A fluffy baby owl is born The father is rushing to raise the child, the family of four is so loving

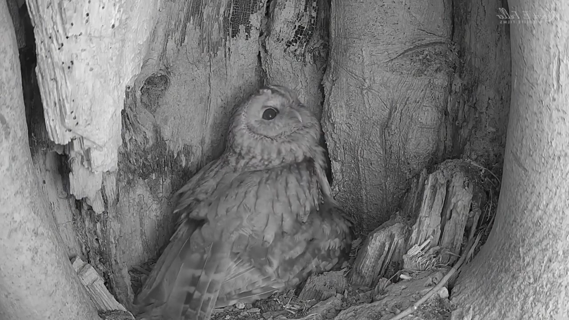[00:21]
She stands up to reveal the first chick.
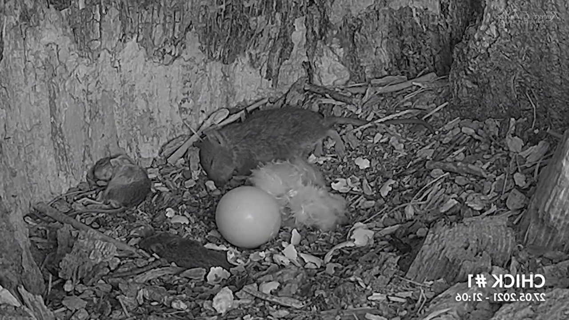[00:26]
It's blind, helpless and still damp from hatching.
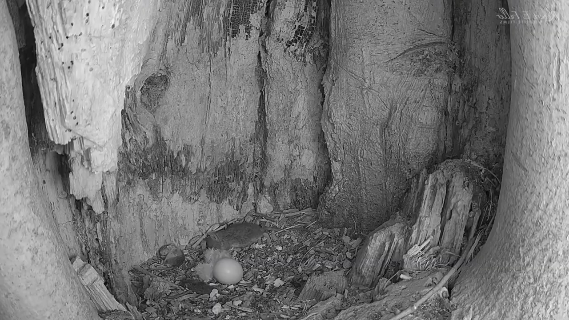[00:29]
Bonnie soon returns to her chick.
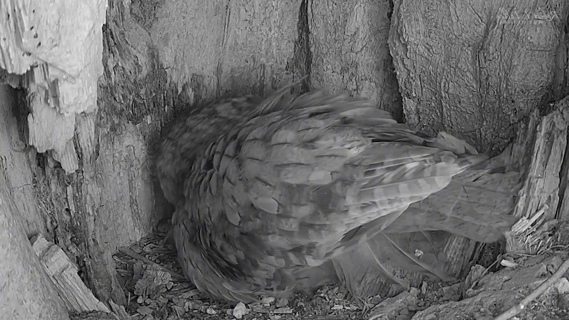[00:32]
She's such a caring mother.
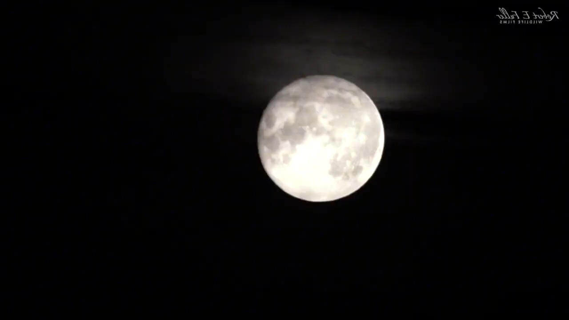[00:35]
That night she's on guard, hyper alert to any threats. And she hears a noise.
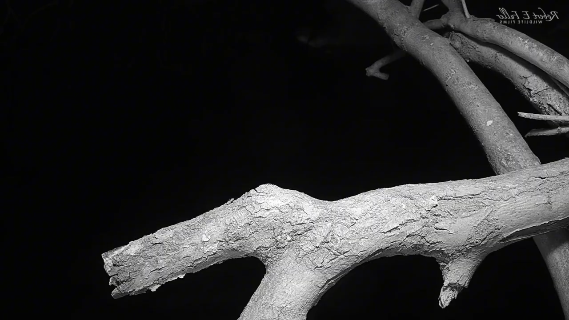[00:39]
A barn owl lands just outside the nest.
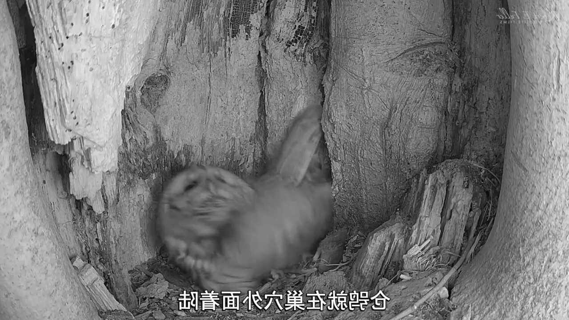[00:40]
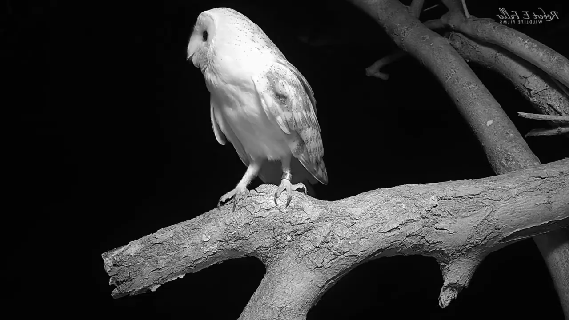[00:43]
But thankfully it's just passing through. Bonnie's determined to keep her chick safe.
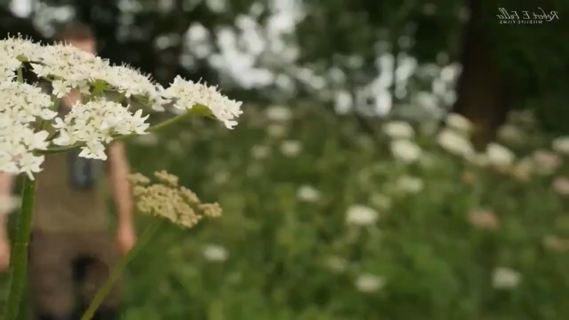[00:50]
Tawny owl mothers are extremely protective of their young. So the next day I don't get much more than a glimpse of the hatchling. But as night falls it's plain to see just how quickly this chick is growing. It's dried off now showing off its fluffy down.
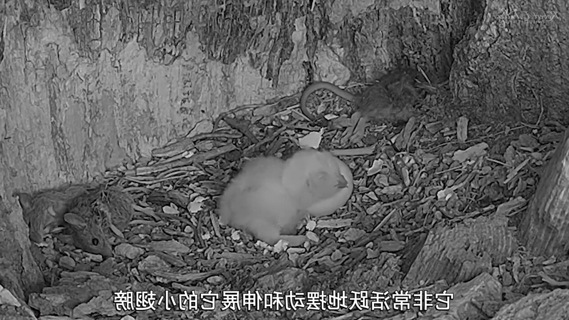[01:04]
And it's already very active, wiggling around and stretching its tiny wings. All this growing must be tiring work. The following night Bonnie reveals a second chick. It's hatched out three days after the first. Bonnie seems so pleased the chicks are healthy. But she's finding it hard to sleep with these restless hatchlings beneath her.
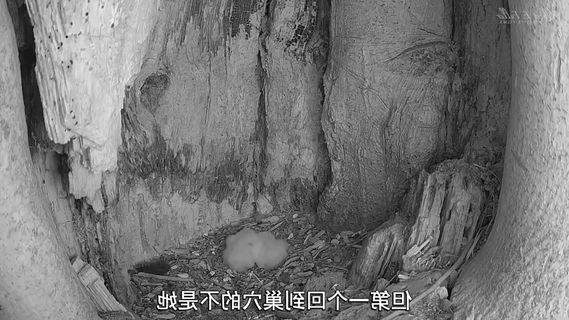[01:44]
But it's not her that's first back to the nest.
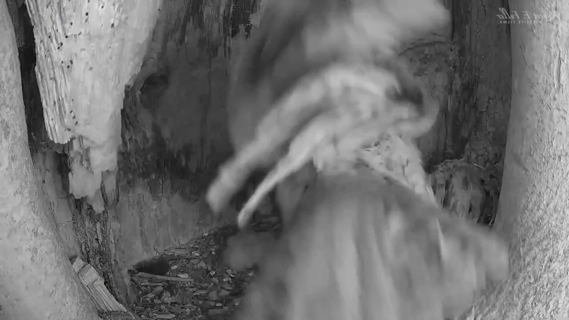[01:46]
It's a mate, Ozzy, who sees their chicks for the very first time.
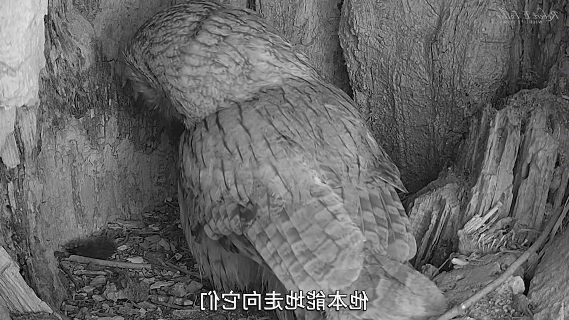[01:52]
He instinctively moves towards them. The chicks need constant brooding to keep them warm. They won't be able to regulate their own temperature for at least a week. So Ozzy has a go at brooding. This is absolutely fascinating.
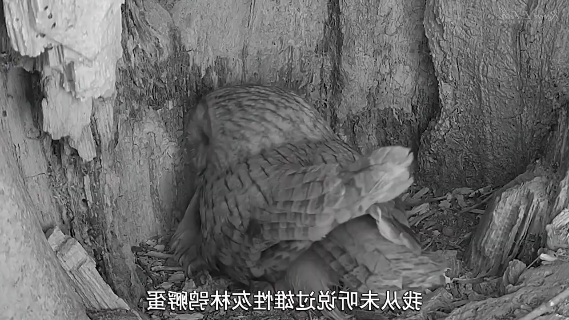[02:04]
I've never heard of male tawny owls brooding the chicks.
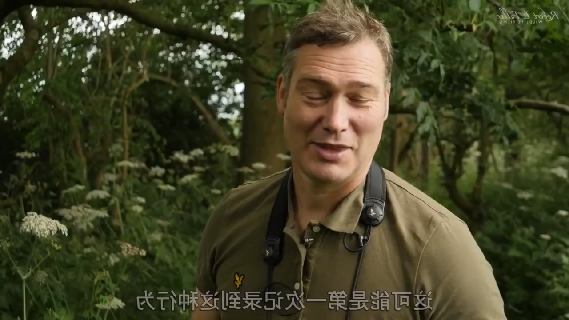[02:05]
This could be the first time this behaviour has been recorded.
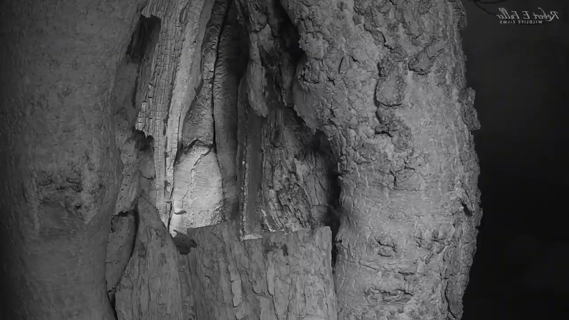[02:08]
The female returns soon afterwards to find her partner in the nest. She pushes her mate off the chicks. This is supposed to be her job. Now Bonnie's back home, Ozzy heads out to hunt. And he's soon back with a rat. She calls for more food.
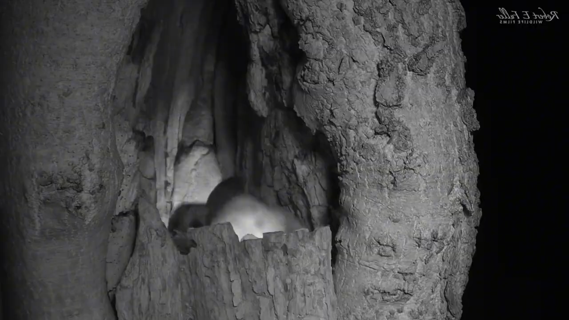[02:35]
He remembers a mouse that is left by the entrance. This food store should keep them going for a while.